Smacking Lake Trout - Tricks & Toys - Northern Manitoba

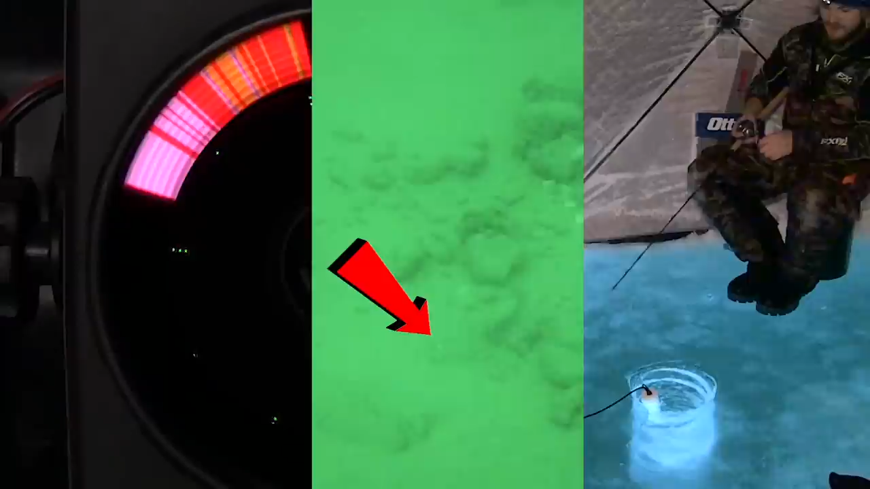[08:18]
And the other thing to think about is, watch this. I got my jig sitting on the bottom and then I'm gonna lift it up. So right now I'm about 8 inches off the bottom and the flasher hasn't even flickered yet. And right there, see how the flasher's just starting to flicker?
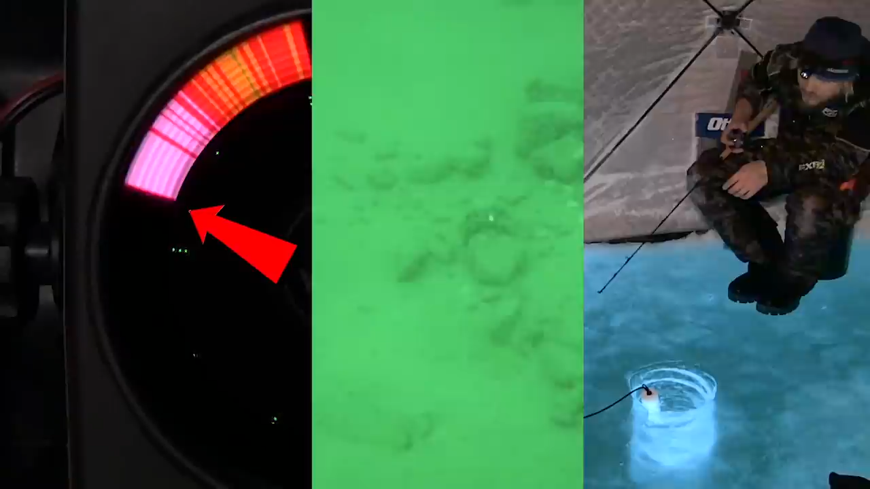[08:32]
So how far is that? That's how far. So what is that? You know, maybe a foot, maybe 14 inches of dead zone down there.
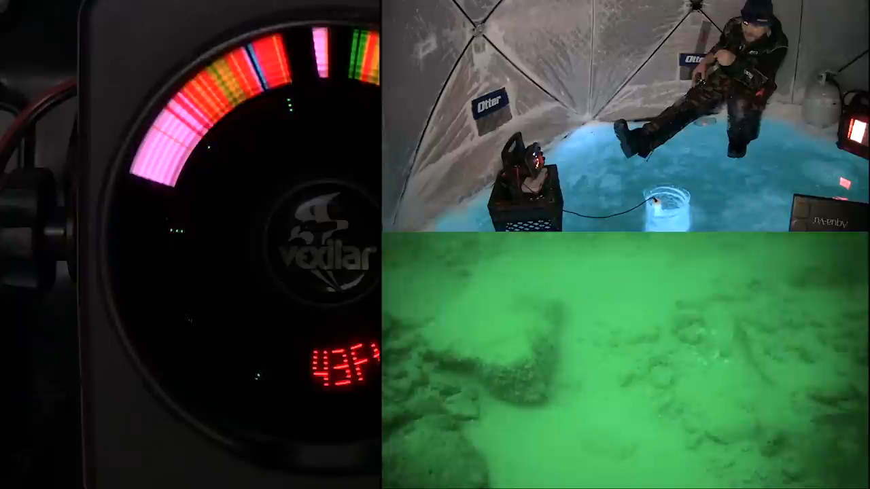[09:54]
You can see how the bottom just kind of wavered a little bit. These aren't showing up. Watch my jig come up. There's my jig. Oh, fish is coming up to look at it.